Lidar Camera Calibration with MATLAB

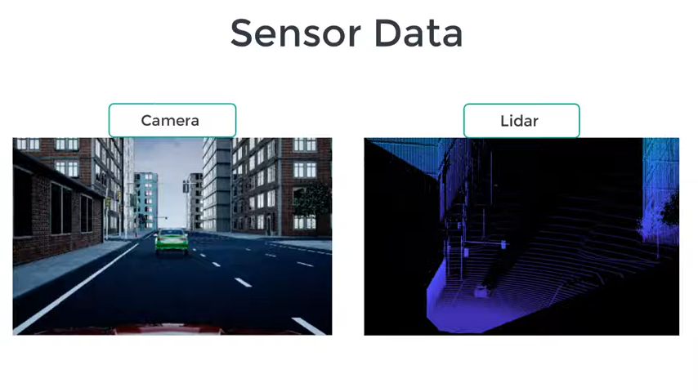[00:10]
Cameras provides rich color information while LiDAR sensor provides an accurate 3D structural and locational information of objects.
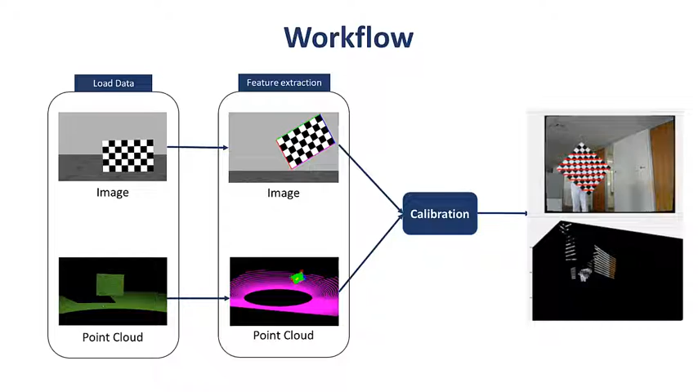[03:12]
This can be further extended for different applications like estimating coordinates of 3D bounding boxes in LiDAR data from 2D bounding boxes
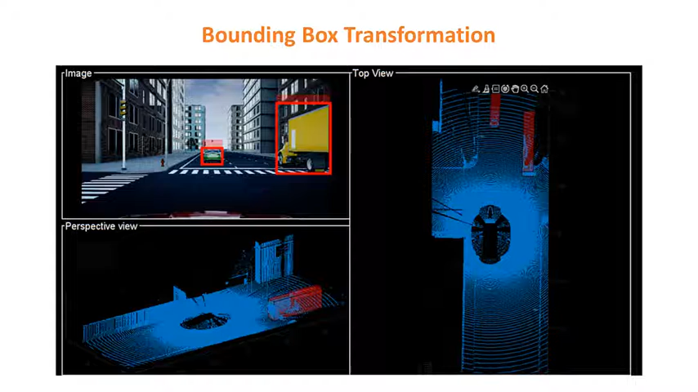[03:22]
in the corresponding image and fusing color information from camera on point cloud data.